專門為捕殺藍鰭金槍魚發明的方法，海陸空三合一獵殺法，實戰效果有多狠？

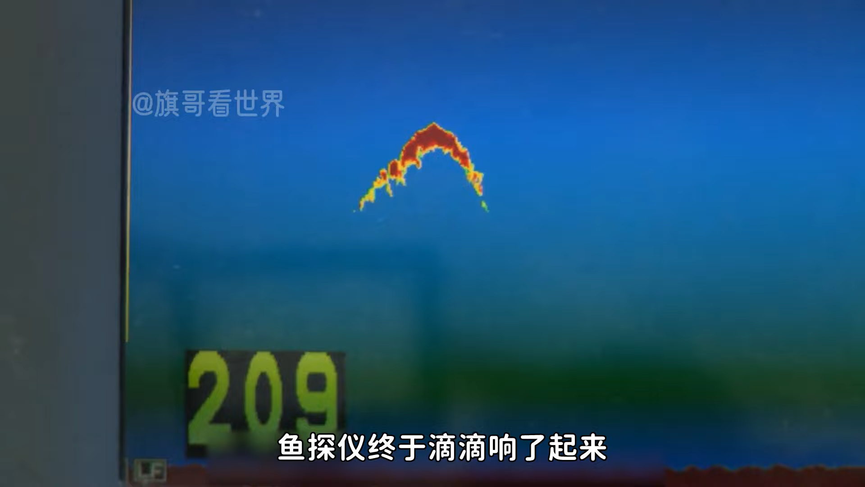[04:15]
好于是就把船名改成了帅出天际结果也没让他失望鱼探仪终于滴滴响了起
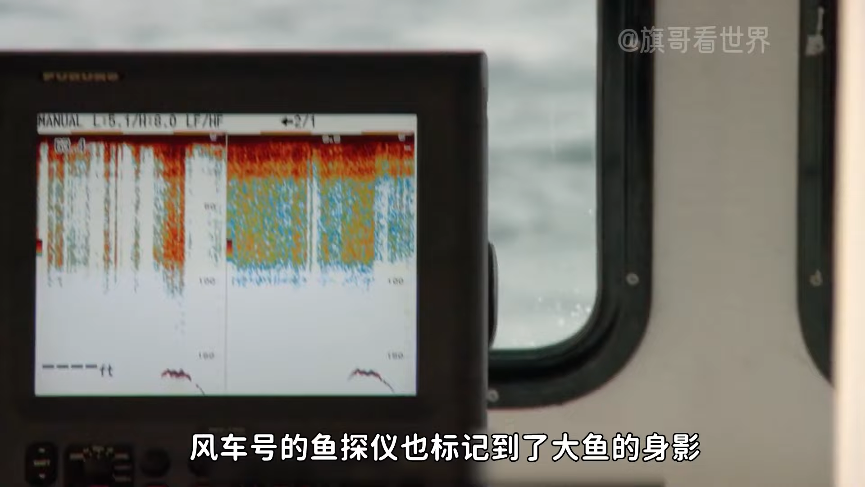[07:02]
忙碌了这么久却一无所获这让两人很无奈风车号的鱼探仪也标记到了大鱼的身影发出滴滴声